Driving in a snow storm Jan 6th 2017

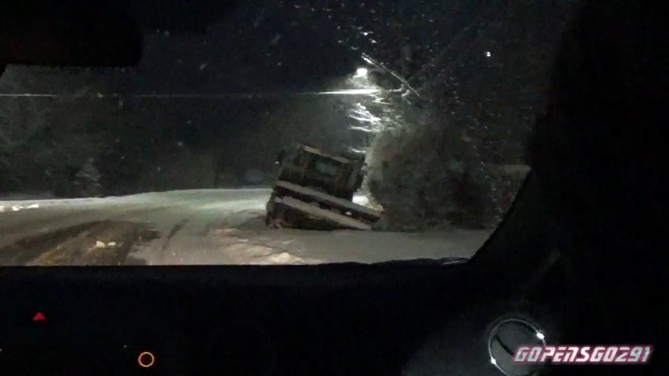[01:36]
That's a tow truck too. Yeah. Whoopsie.
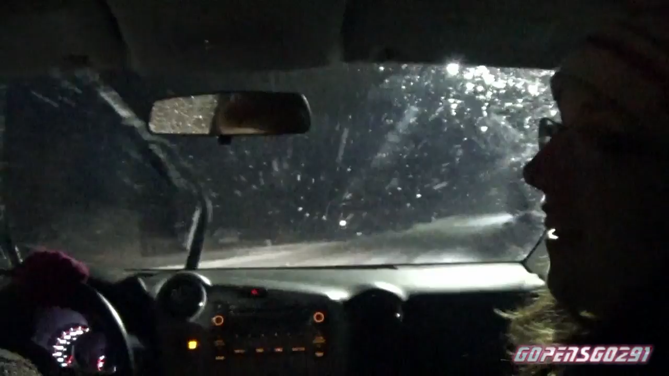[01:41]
I guess that person's not getting towed. No I guess not.
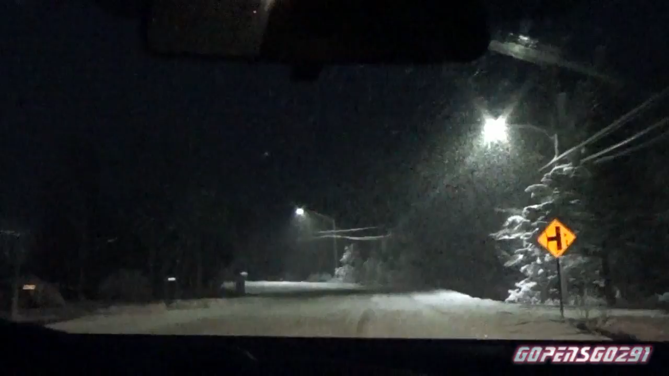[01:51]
That's from where the sand truck, I think it was a sand truck that must have gone in there. Oh my goodness. I don't feel so bad when there's nobody else on the road. I probably. It's when there's somebody coming around a corner and you're like oh yeah. Please let them be on their side of the road and have proper tires on it.
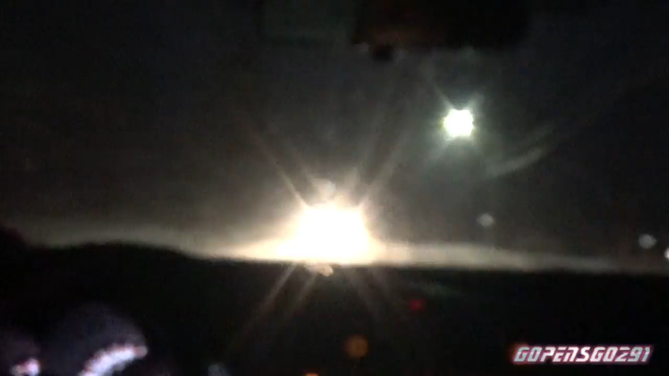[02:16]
But there haven't been any plaza I don't think yet so. No and I haven't seen you on sand here right now. Like it's road gets so little maintenance. It's not even funny. And I mean a lot of people use it. Yes. And there's a lot of accidents and stuff.
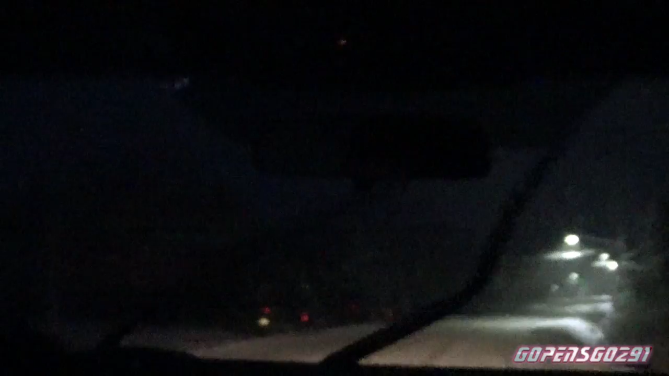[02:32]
Yeah I guess I thought oh there's going to be four centimeters the cars will just take care of it.
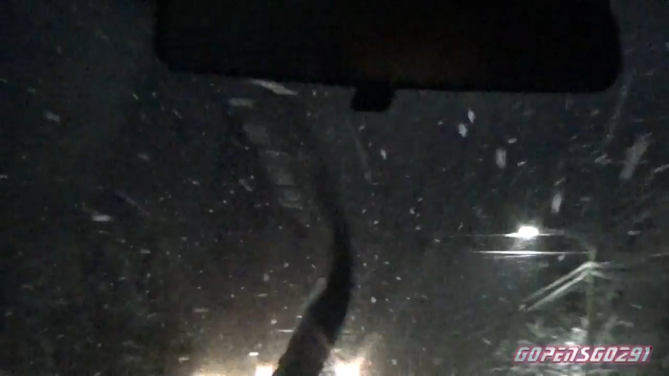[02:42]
Well you can't just constantly think there's going to be like that much. We're in Nova Scotia for heaven's sake so we've got a plan for more. Yeah. Snowplow. I think. Can't tell. Yes some guy plowing is.
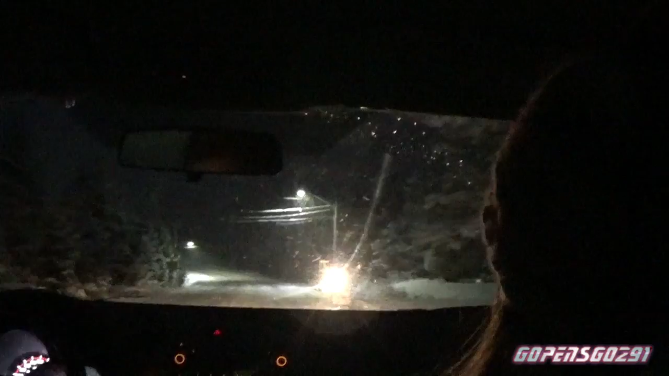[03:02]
Holy great. Blowing on his drive. Man. Not really like the safest time of doing that ever. What did that person do? He was like just past that person. There's a person on the right. That guy past him. There's a person on the right. What?
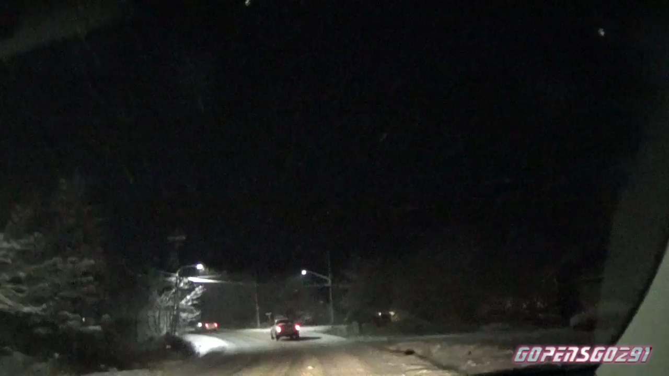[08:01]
Dumb. Yeah, we can't say that. Which is good, actually. It's very... There's that truck. Oh. That so sucks. That so sucks. That so sucks. Oh, wow. Here's our deep driveway. Holy crap. Holy crap. My car is touching it. Yeah. Well, they were a little wrong on the four centimeters. See what I mean?